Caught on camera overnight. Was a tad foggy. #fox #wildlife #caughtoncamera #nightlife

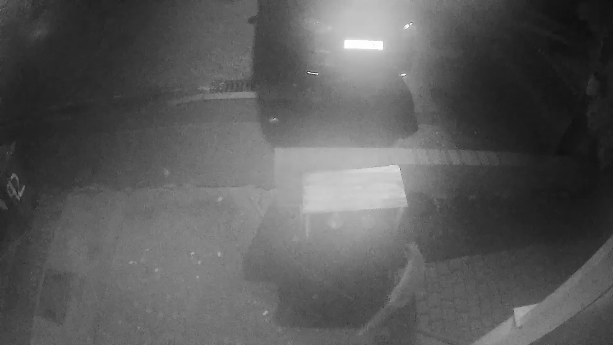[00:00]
It seems it was very, very foggy last night in Bournemouth, but from what I can work out this does look like Pip. I'm sure it is Pip, but it could be Daphne as she started to jump up on the wall and peer over as Pip does.
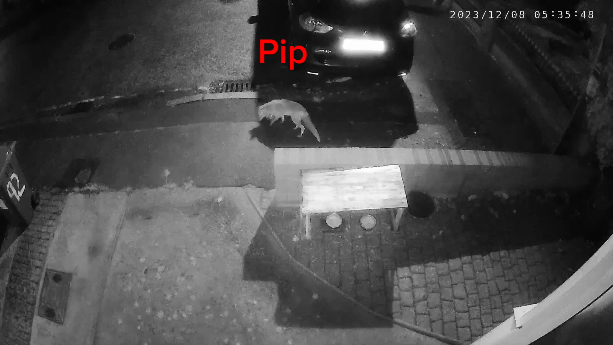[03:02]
Roughly 17 minutes later Pip comes back on his own and is shortly joined by Daphne who comes coming over. They both hang around for a while
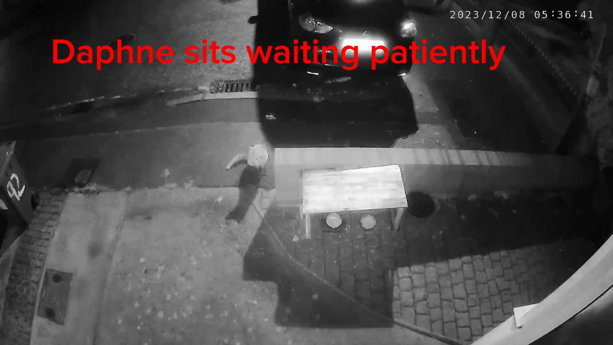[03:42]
Daphne sits waiting patiently for Pip to come back as I think he's down the side of the house.
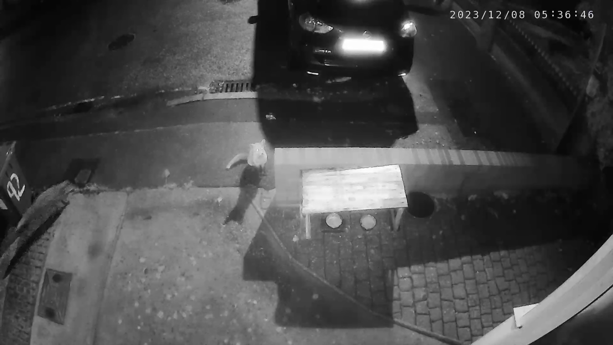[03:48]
Pip does come back, Daphne runs off and Pip then jumps up on the wall like he does.